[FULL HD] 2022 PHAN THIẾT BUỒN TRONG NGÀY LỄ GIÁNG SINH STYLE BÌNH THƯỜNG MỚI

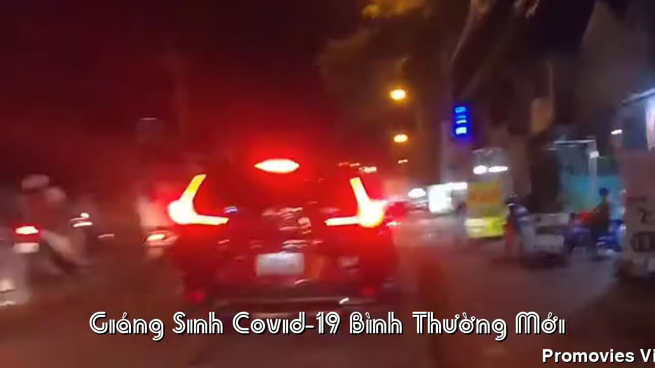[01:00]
Bây giờ mình sẽ đi về cái con đường Thủ Cô Hưng.
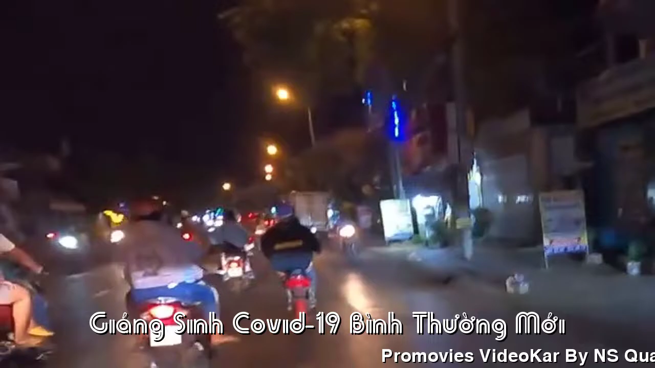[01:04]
Đường Thủ Cô Hưng này là con đường là coi như là có thể nói là mỗi năm là tổ chức là treo đèn đầy hết đó, treo đèn đầy đường. Nhưng mà ở đây các bạn thấy nó nhỏ thôi, mấy năm trước không có dịch thì quá trời luôn.